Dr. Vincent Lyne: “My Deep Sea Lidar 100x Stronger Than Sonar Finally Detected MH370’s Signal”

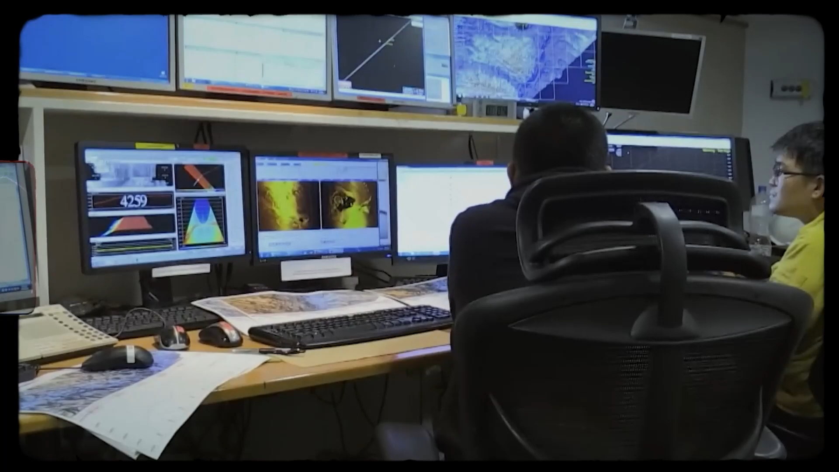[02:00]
To put it mildly, it was an almost impossible task. What many overlooked is the fundamental limitation of sound in water.
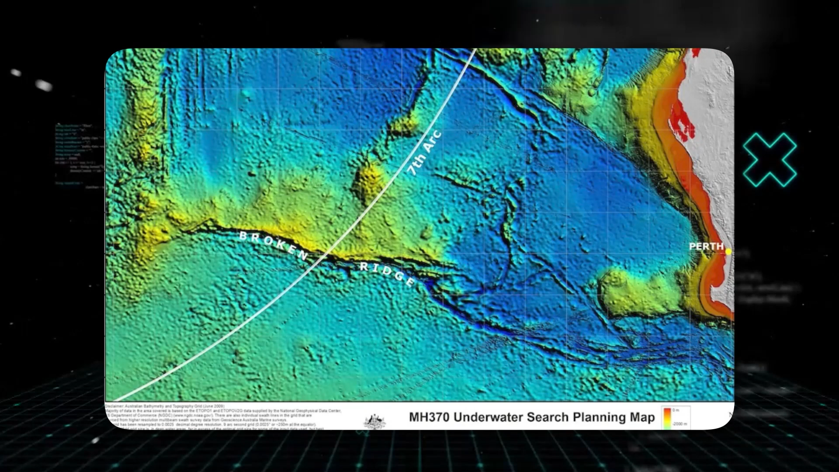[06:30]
Their deep-sea LIDAR system was deployed to a previously untouched section of the 7th ARC, the theoretical corridor where the plane was believed to have gone down.
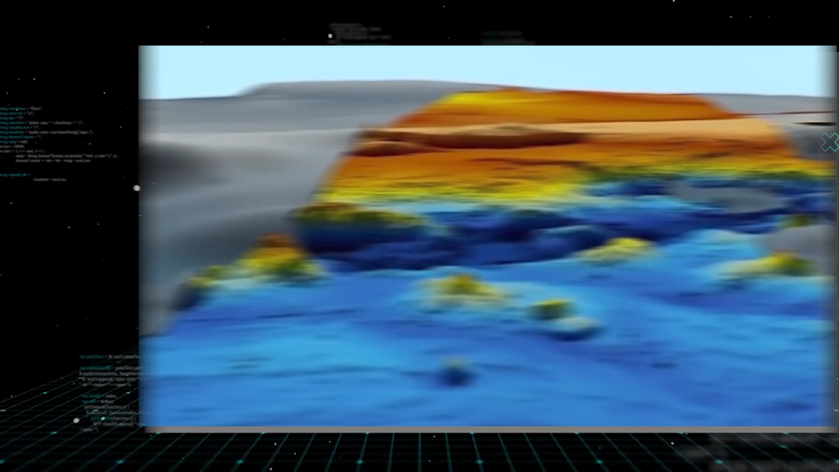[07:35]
and vast plains of abyssal sediment stretched out before their digital eyes.
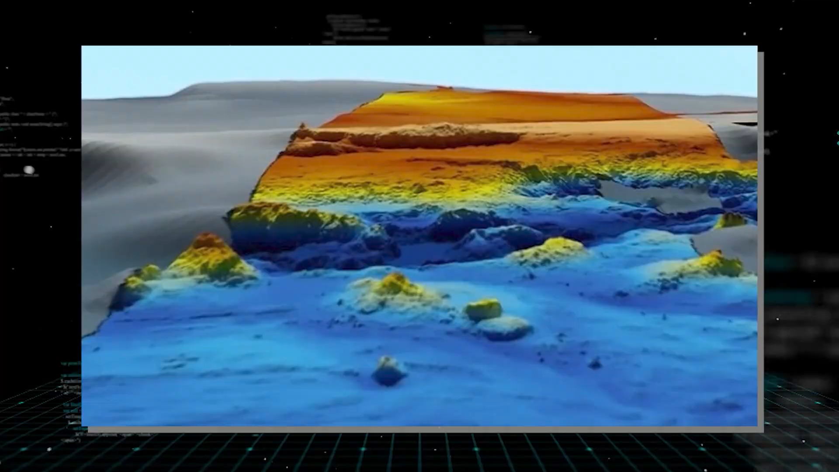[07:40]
It was a wonderland of underwater geography, but no plane.
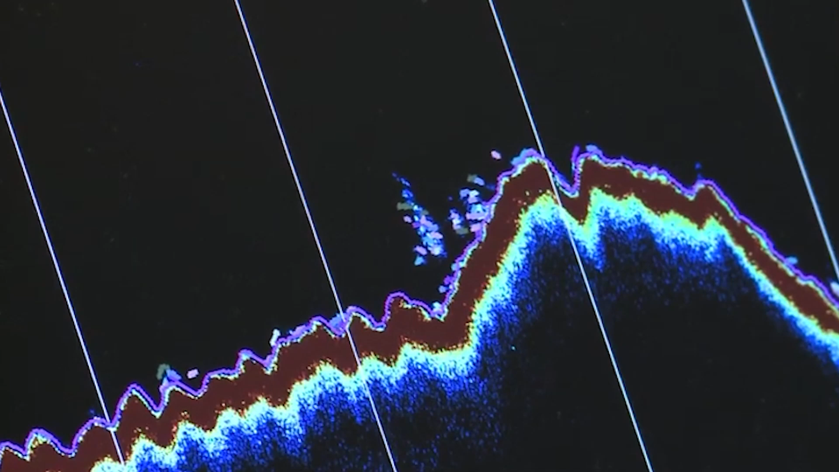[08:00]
A faint, repetitive pattern in the LIDAR returns from an area nearly three miles deep.
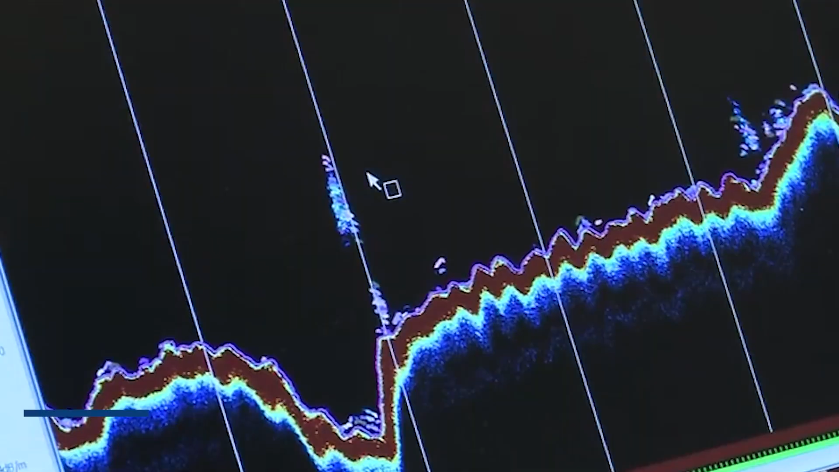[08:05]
It wasn't natural. The signal was incredibly weak, almost lost in the background noise of the ocean.